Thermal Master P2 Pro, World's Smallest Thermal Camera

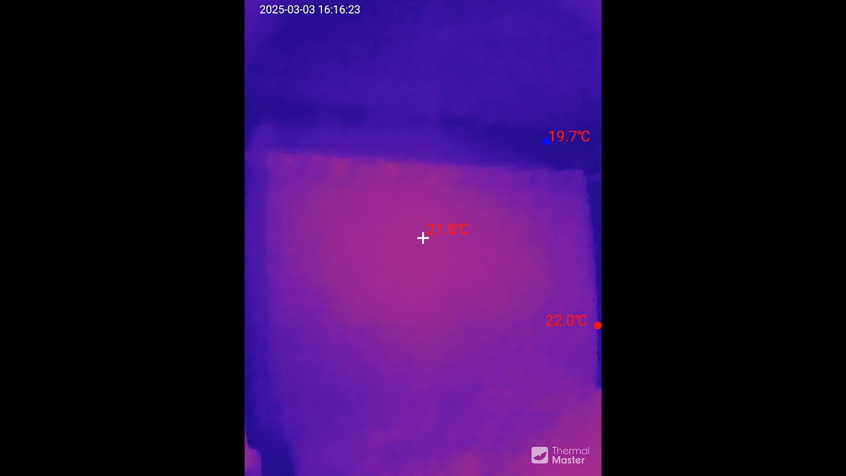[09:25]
On screen: max 22.0°C, min 19.7°C
got a blackout curtain against the window so on the left there we've got like a little charger for our phones when we
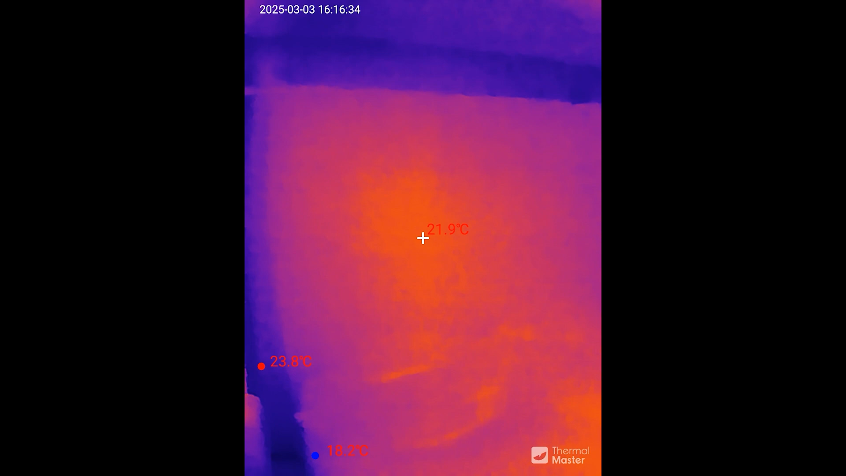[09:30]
On screen: spot 21.9°C, max 23.8°C, min 18.2°C
sleep and then the nest Wi-Fi Pro probably should relocate that to a spot where it doesn't get
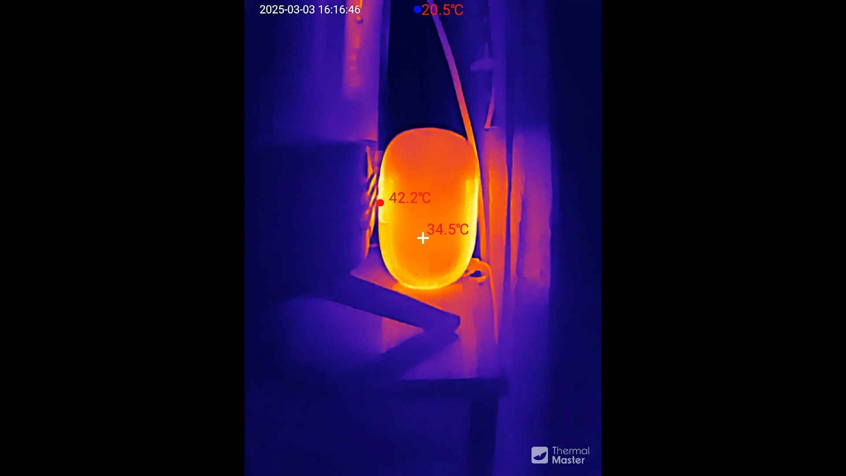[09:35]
On screen: spot 34.5°C, max 42.2°C, min 20.5°C
so warm because it's currently at 42 degrees and it just sits behind the TV which
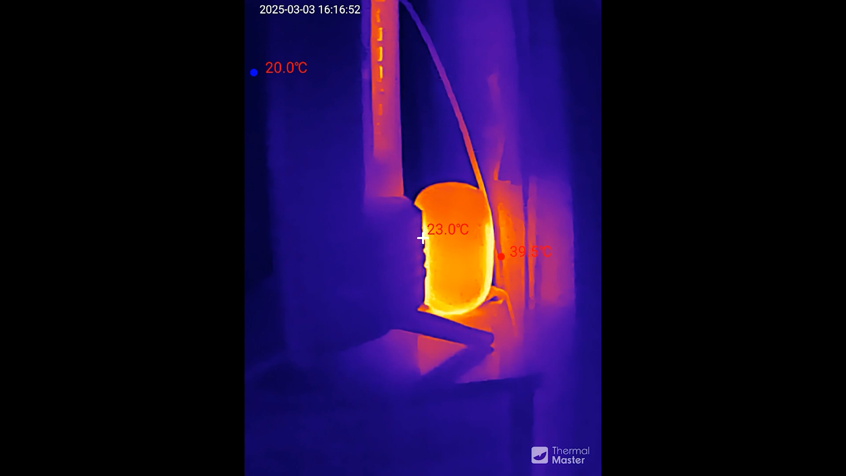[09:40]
On screen: spot 23.0°C, min 20.0°C
currently is not on and so since I have this on the extension cable so you can see me now
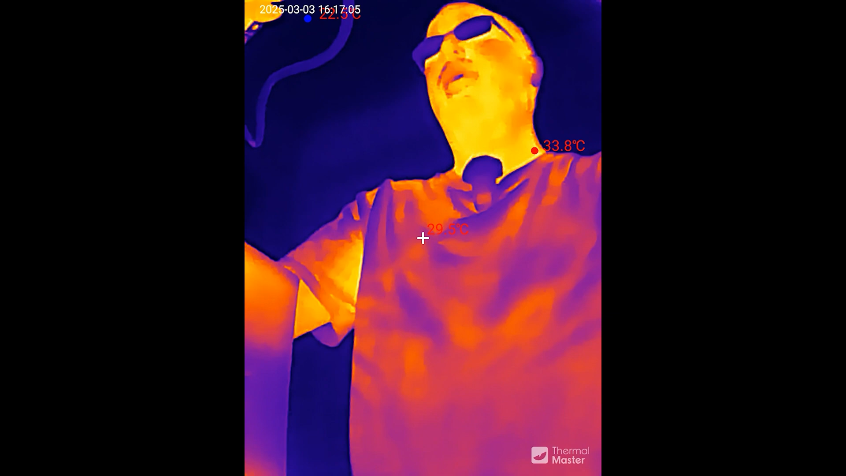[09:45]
hi you can see that this uh solar generator is
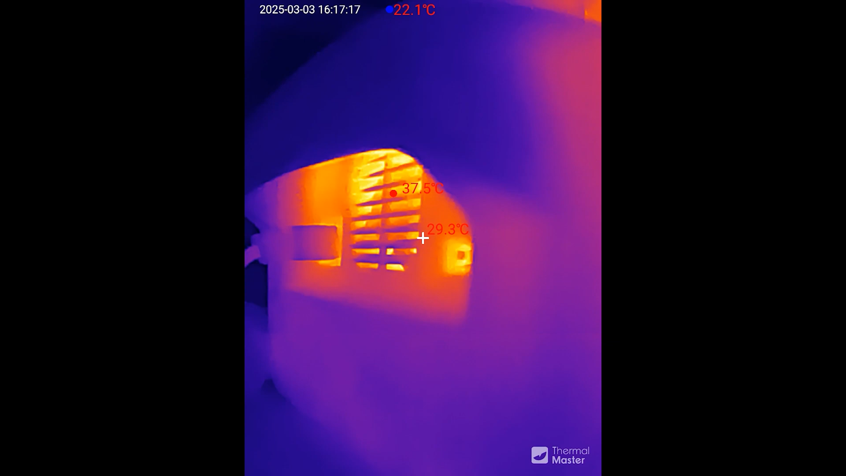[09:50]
37 39 degrees 43 degrees
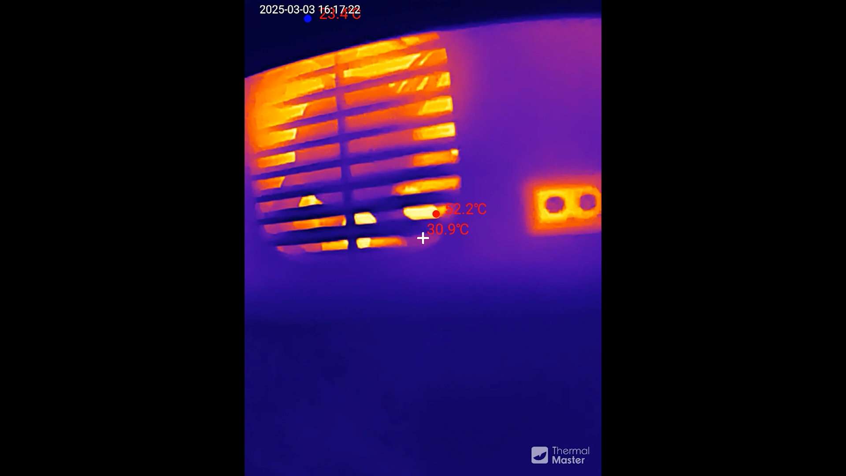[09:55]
On screen: spot 30.9°C
56 degrees in there and that's pretty freaking
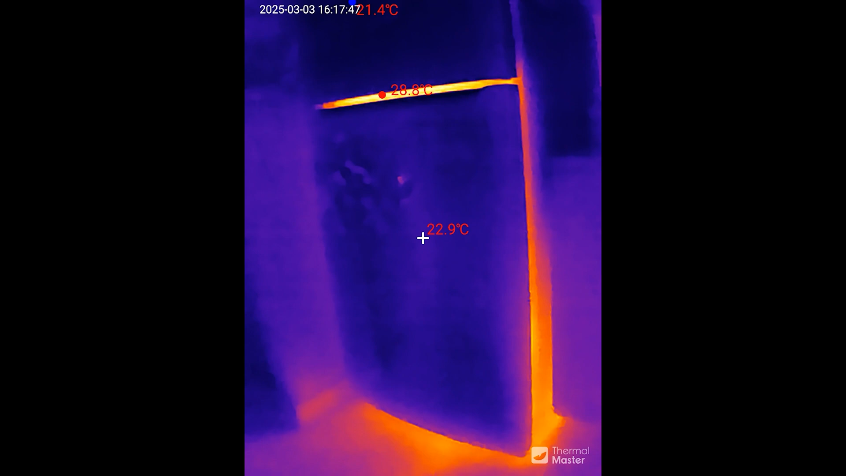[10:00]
On screen: spot 22.9°C
cool so this is our refrigerator freezer it's the main unit and it's you know in the 20s and then behind it
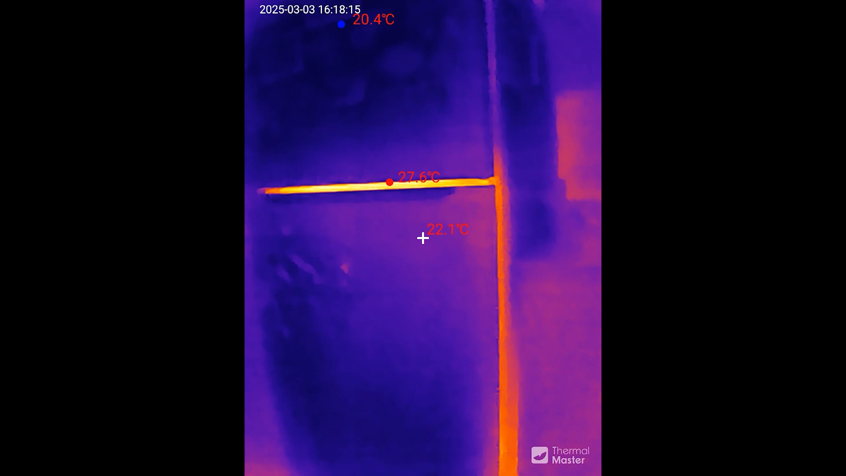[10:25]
On screen: spot 22.1°C, min 20.4°C
shows exactly what uh is going on and then we open the freezer and you can see that
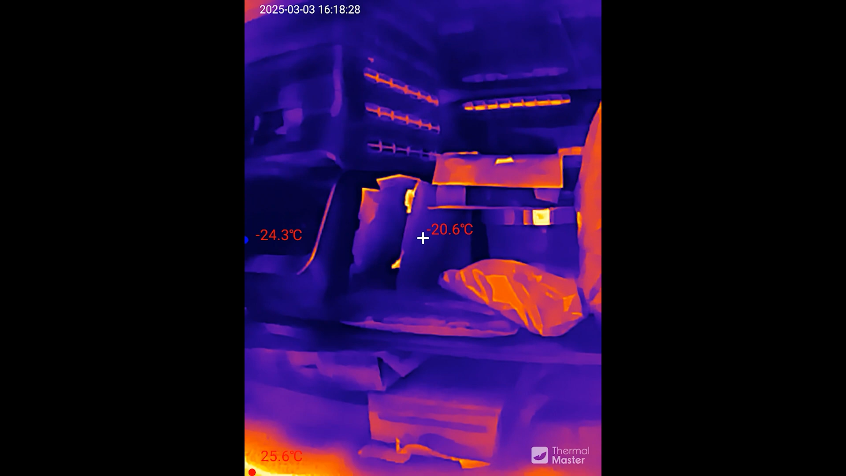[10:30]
On screen: spot -20.6°C, max 25.6°C, min -24.3°C
it's at negative 21 degree Celsius where I have it pointed in the middle then off to the left it's negative 23 where the ice machine is and
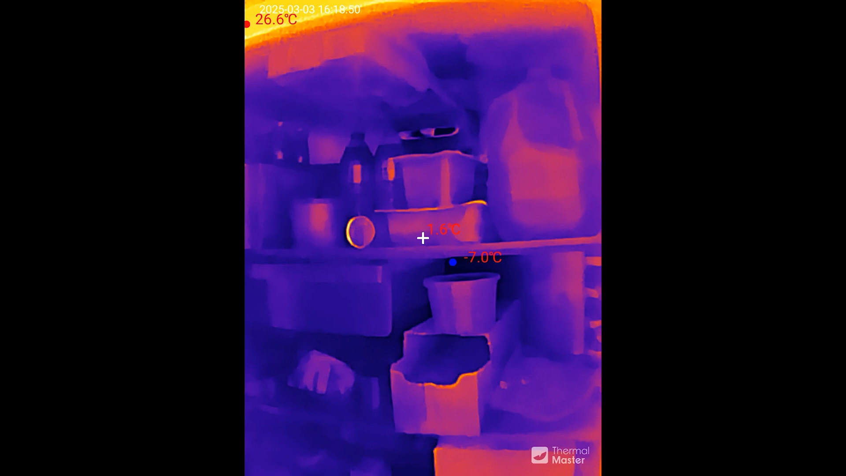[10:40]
then we open the refrigerator and it's going to be negative six at the coldest and one degree where I have it pointed well not even one degree